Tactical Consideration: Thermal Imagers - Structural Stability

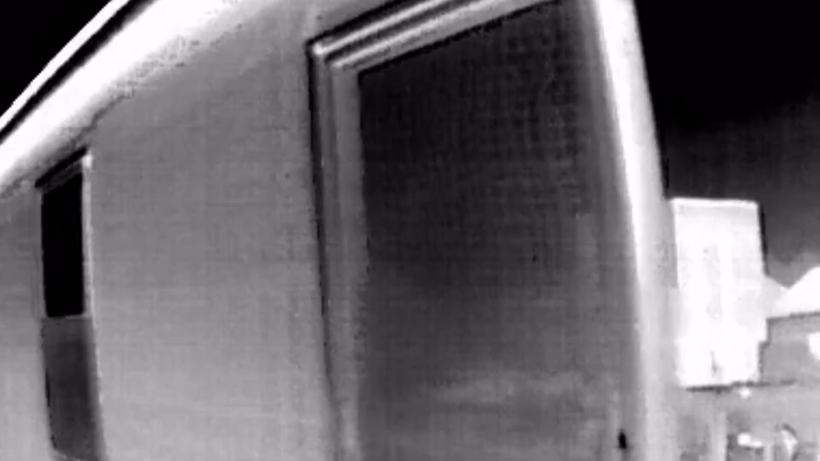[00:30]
These allow firefighters to see like never before and prove extremely beneficial for not only search and rescue operations,
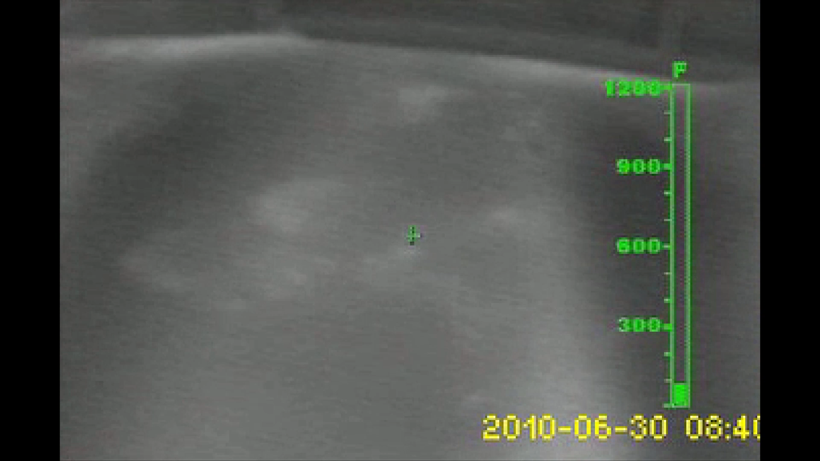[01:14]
This is critical when firefighters are operating above a potential basement fire.
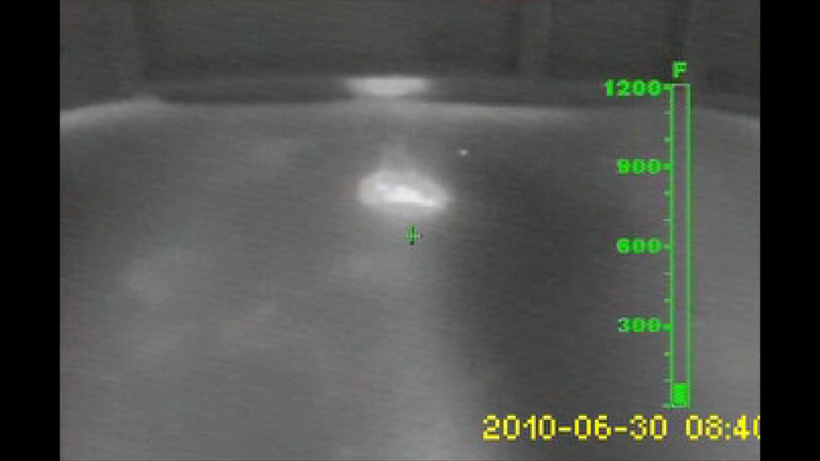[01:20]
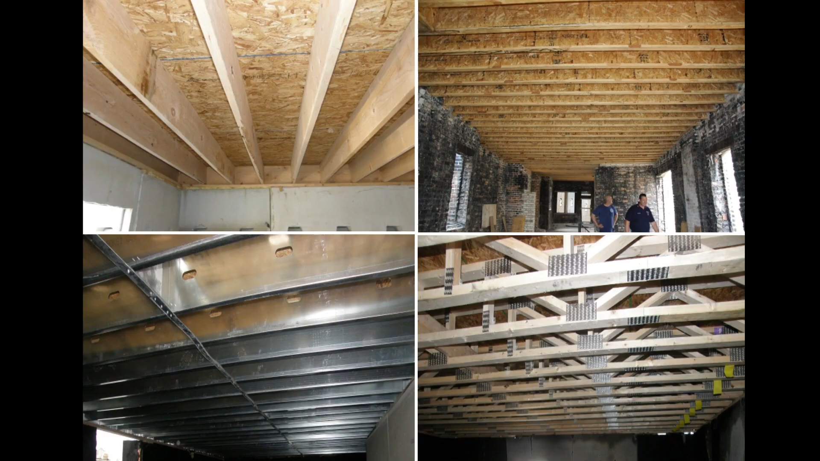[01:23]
With engineered floor systems, the potential exists for a fire on the floor below to burn away or otherwise compromise structural support members within the first few minutes.
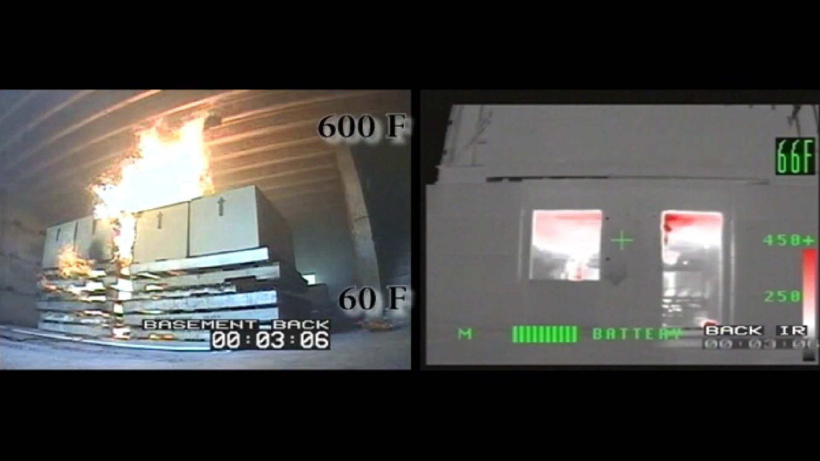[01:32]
On screen: spot 66°F
In many cases, the structural members are burning away before the subflooring, leading to catastrophic collapse.